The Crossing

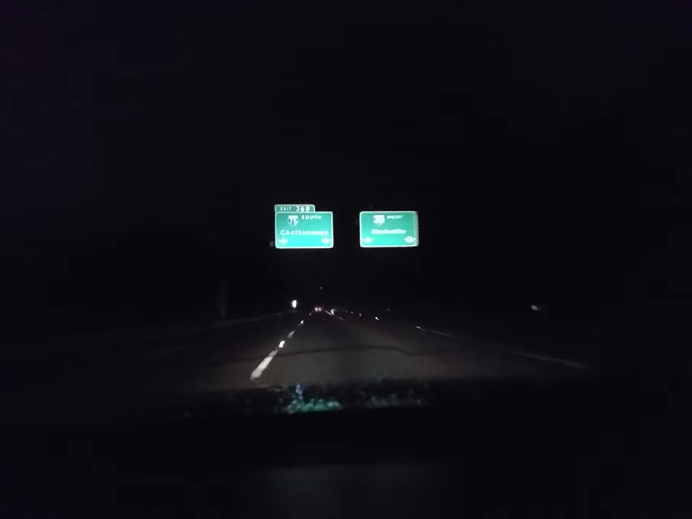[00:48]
but soon we were on our way down Interstate 75 headed towards Florida.